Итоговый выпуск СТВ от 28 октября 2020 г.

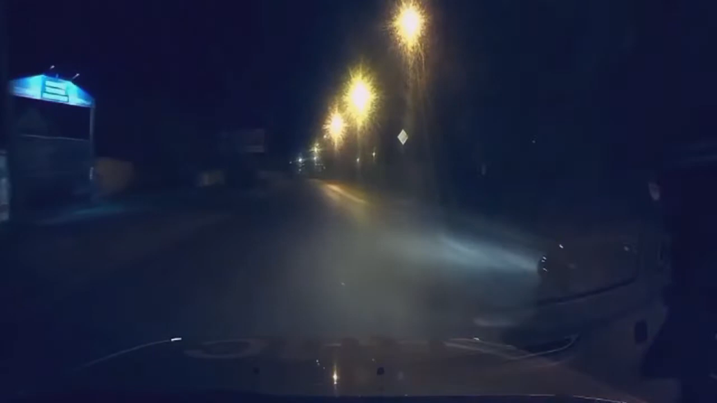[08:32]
Вазовскую легковушку около двух часов ночи на одной из улиц поселка Варламова заметили активисты ночного патруля. Состояние водителя вызвало подозрение. Информацию передали в полицию.
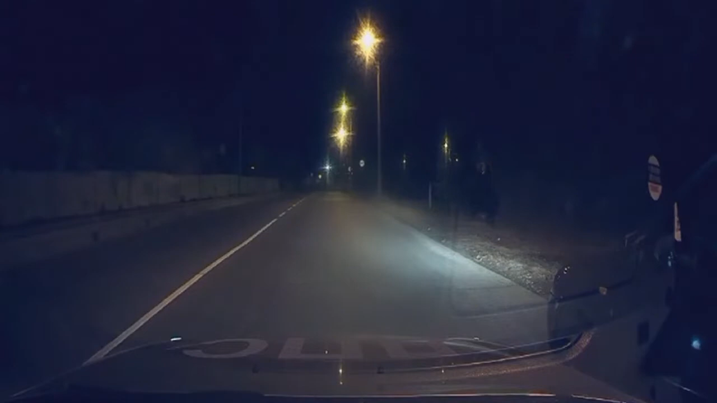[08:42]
Позже машину попытались остановить инспекторы ДПС. Но их требования водитель проигнорировал. После непродолжительной погони его все же удалось задержать.
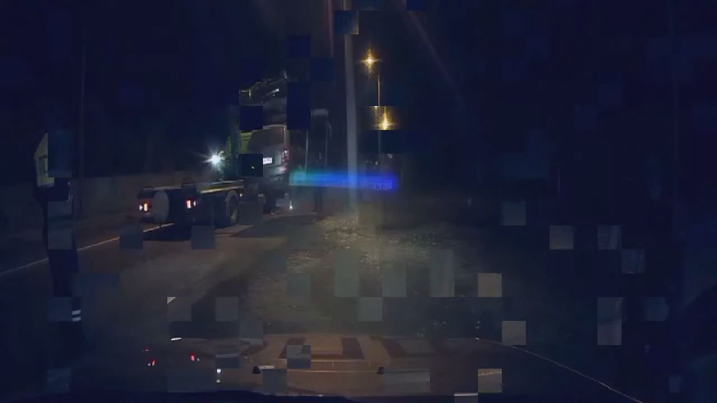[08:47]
Как показала экспертиза, мужчина был пьян.